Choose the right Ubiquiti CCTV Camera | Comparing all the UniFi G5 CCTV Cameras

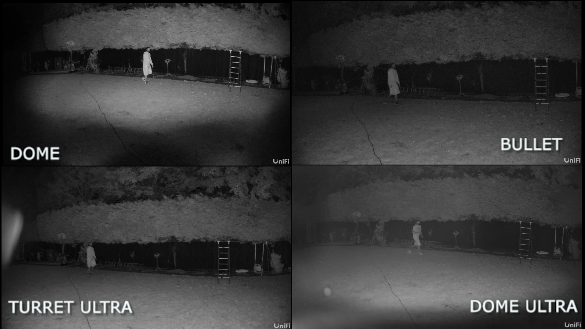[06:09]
We then jump into the night vision and you can see me walking across the back of the garden which probably starts about 10 metres away and moves towards the 5 metre mark and
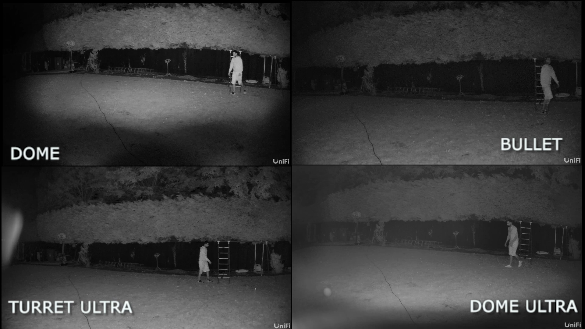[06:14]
then as we walk closer you can see the image gets clearer on the Dome, the bullet and the Turret Ultra.
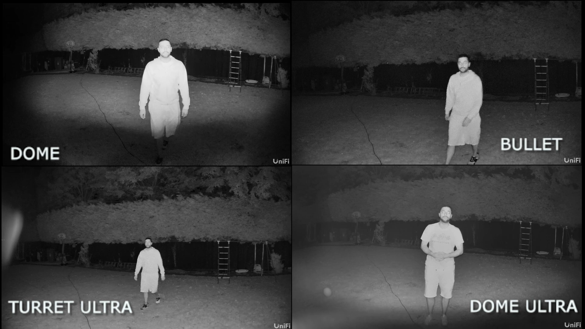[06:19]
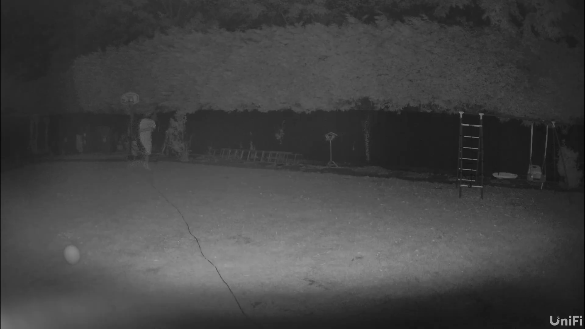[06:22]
There is some sort of hazing and mistiness around the Dome Ultra but I'm not quite sure what that is. If you've seen it let me know down in the comments below.
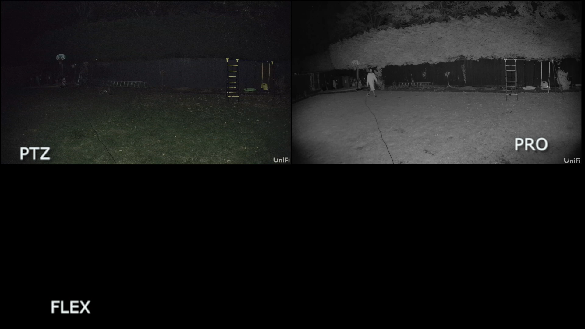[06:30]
Let's move to the Pro, PTZ and Flex and you can see the image for the colour night vision of the PTZ is not the greatest as I'm about 5 to 7 metres away and it gets hazy but the Pro and the Flex work perfectly fine
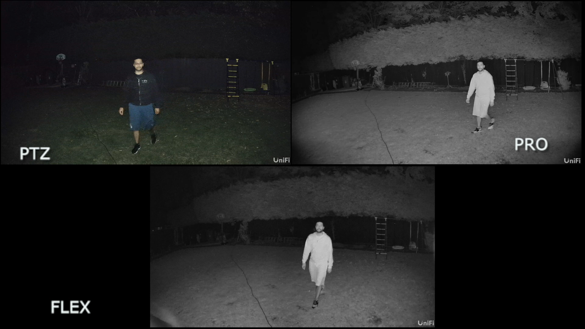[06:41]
and the vision is fairly clear as you come closer to it.
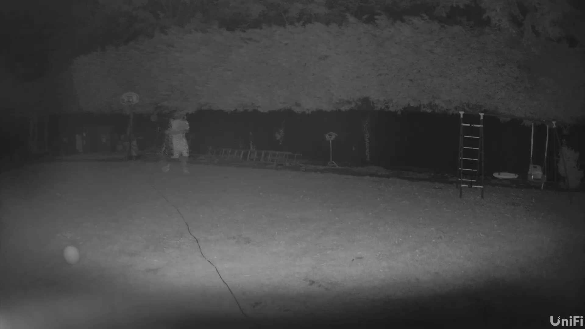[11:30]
Not sure why I was getting the issue with the night vision on the Dome Ultra but let me know if you had that issue down in the comments below and if this has happened to you and what you did to rectify the issue.